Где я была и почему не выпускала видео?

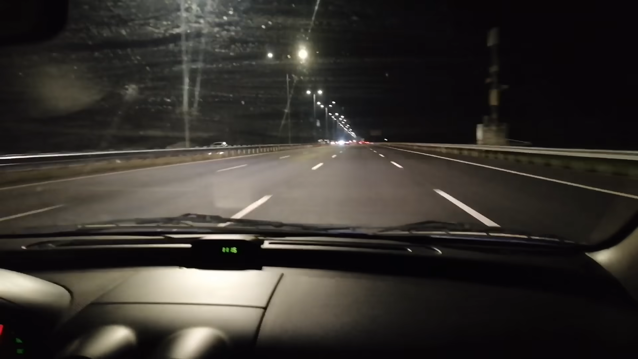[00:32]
Прямо Европа, Европа. Но какой ее минус? Она, наверное, одна из самых опасных в Киеве, потому что здесь собираются стритрейсеры. Это люди, которые на мощных дорогих машинах гоняются между собой. Они едут 300 плюс километров в час. Так, ну вот у нас Борисполь.